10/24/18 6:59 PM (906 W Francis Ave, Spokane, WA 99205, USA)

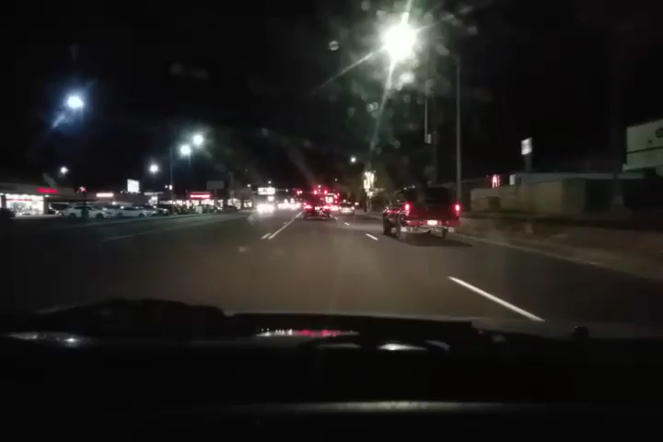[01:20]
There's a Nissan Frontier crew cab pickup. Mm-hmm. That one that just went past us. Yeah.